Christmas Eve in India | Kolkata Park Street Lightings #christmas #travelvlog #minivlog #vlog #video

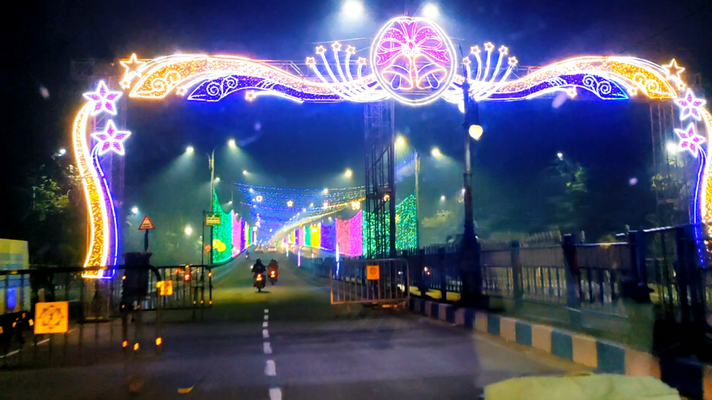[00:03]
हेलो फ्रेंड्स, मेरी क्रिसमस टू एवरीवन।
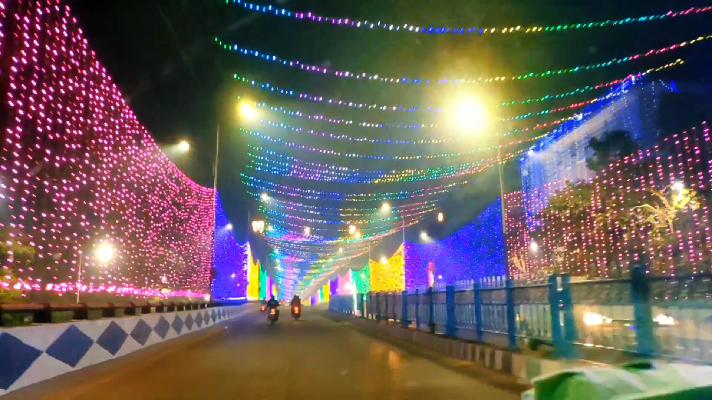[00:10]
आज हम लोग दिखाने वाले हैं क्रिसमस की ईव में कोलकाता को कैसे सजाया गया है। चलिए देखते हैं आगे। हम लोग अभी प्लैनेट के वहाँ जो ब्रिज है उसके ऊपर की लाइटिंग को देखते हुए जा रहे हैं पार्क स्ट्रीट की ओर। चलिए देखते हैं।
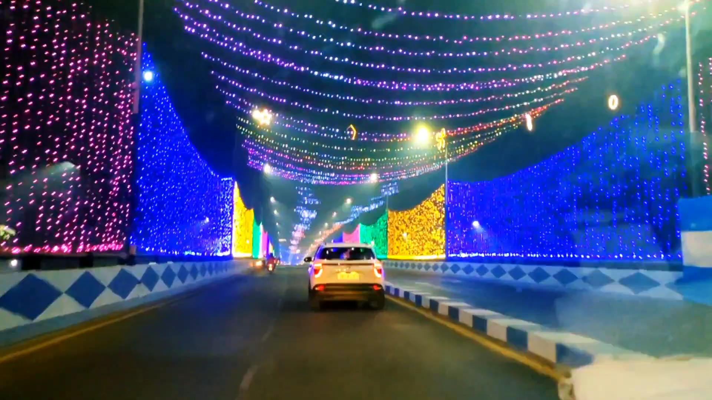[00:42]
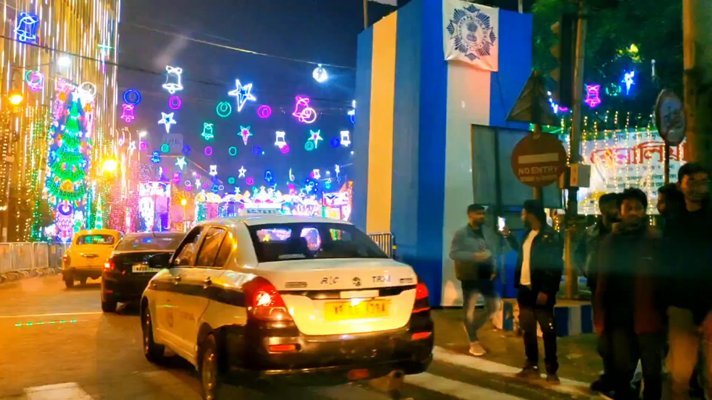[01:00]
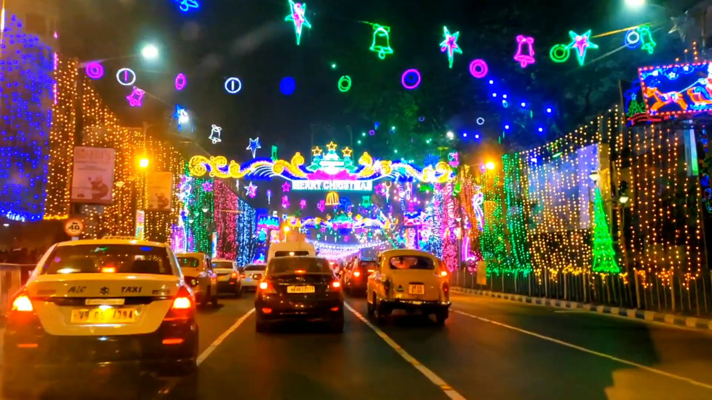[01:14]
वैसे तो मैंने आपको कहा था पार्क स्ट्रीट की ओर जा रहे हैं। चलिए यहाँ से स्टार्ट होता है पार्क स्ट्रीट की लाइटिंग। इतनी सुंदर लाइटिंग किया हुआ है, जस्ट देखिए।